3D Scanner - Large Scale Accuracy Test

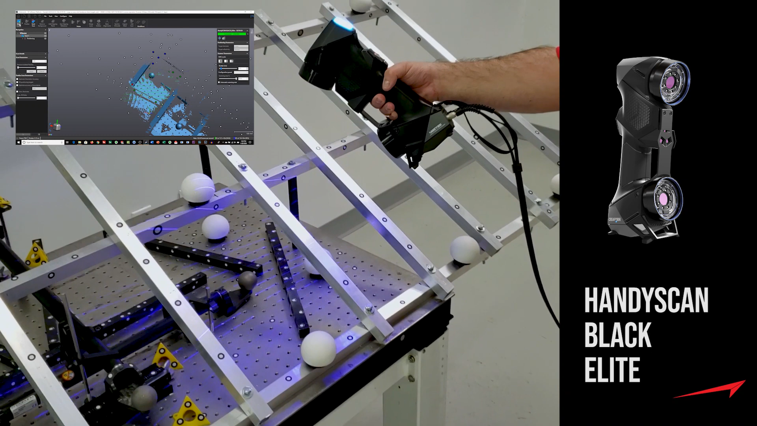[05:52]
Now, this scanner requires targets in its field of view. So you can see we've applied targets to the actual testing rig, and we also just laid down some targeted bars and triangles just so it has enough in its field of view.
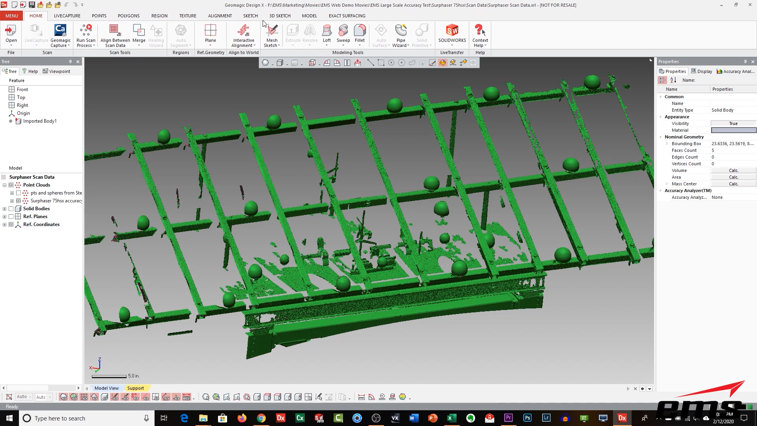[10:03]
We scanned the whole thing. And again, this one works different. You basically tell it to scan, and it'll do 360 by 270 degrees. Or you can window in on an area and tell it only to scan here. But we basically collected the scan data and then found the center points and then compared that back to the API tracker data.